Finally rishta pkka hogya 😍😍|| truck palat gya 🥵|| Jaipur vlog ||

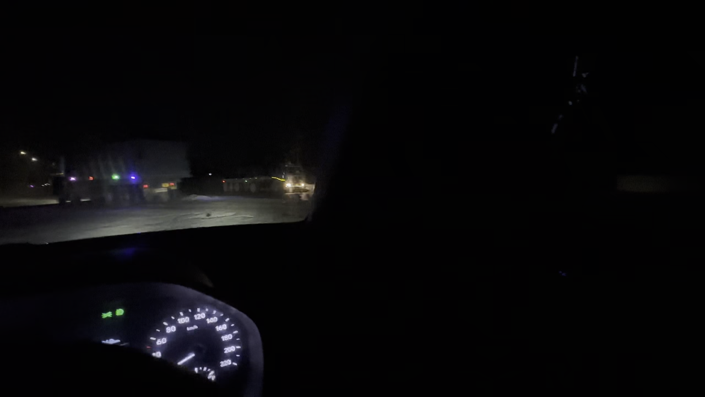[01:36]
रोड वोड भी ना दिख रहे यार, मन तो लग रहा है साइड की पहाड़ ही देऊं।
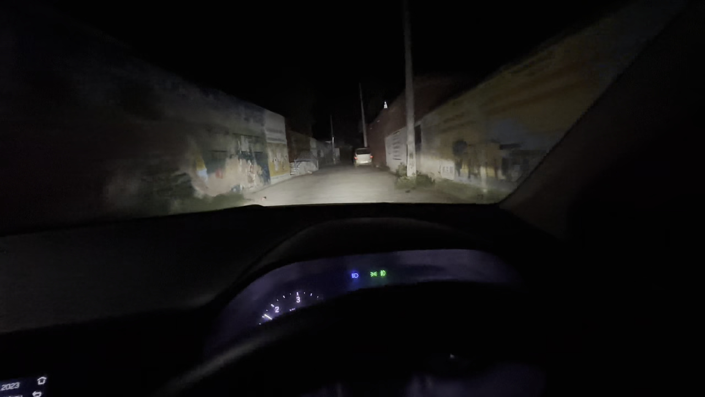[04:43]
गली देख लो चौड़ी होती जा रही है, आगे आगे कितनी चौड़ी होगी,
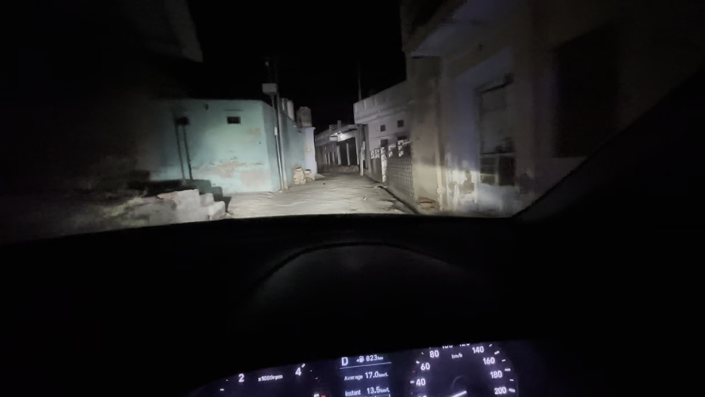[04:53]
ओ बस हाईवे आ गया बिल्कुल, देख ले कितनी चौड़ी होगी है, अरे वाह ये तो गांव के ठाट है ही भाई, देख लो अब कैसे जाऊँ आगे, यही बुलाना पड़ेगा।
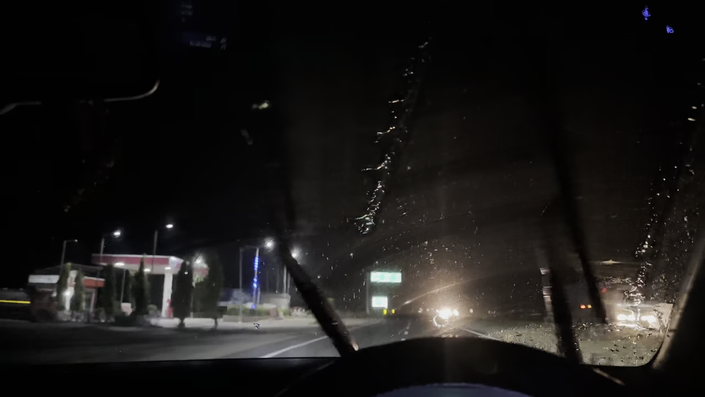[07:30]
देखिए होगी बारिश है, मतलब था अभी तक बारिश का, सही है भाई ये भी सही है, भगवान की मर्जी, हमारा क्या है,
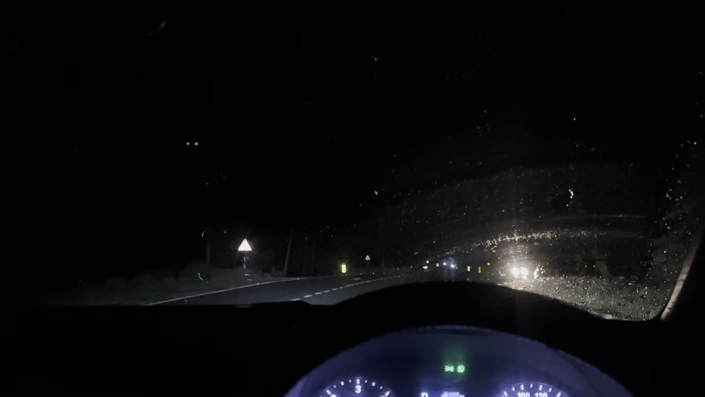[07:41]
हमारी थोड़ी चलेगी, हम हमारी मर्जी तो होगी क्या बारिश
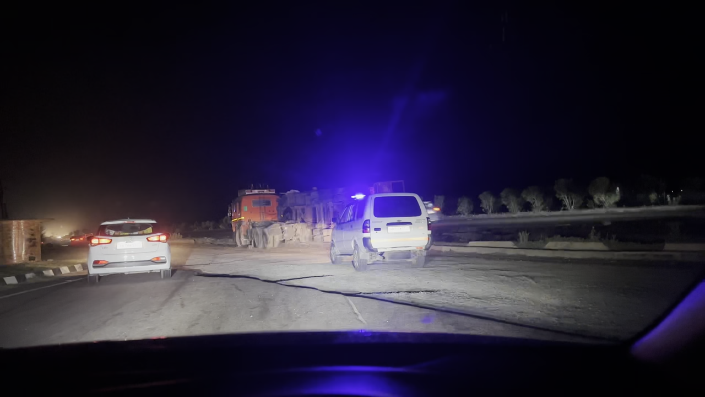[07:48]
भाई।
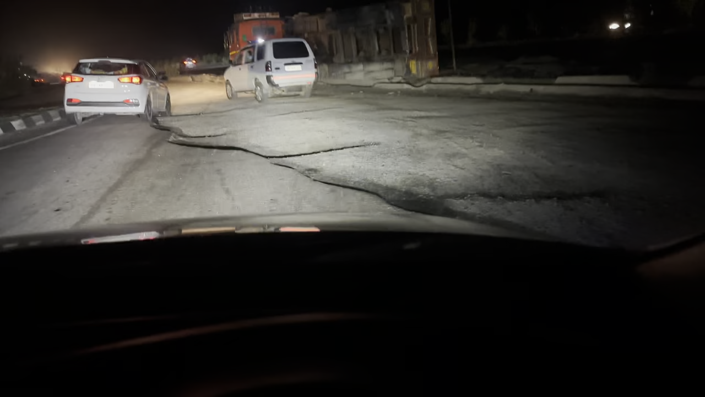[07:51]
वो पहले तो रोड देख लो कैसा भाई, फिर ट्रक देख लो, हम रोड की गलती है, ट्रक वाले की गलती है वो ना पता।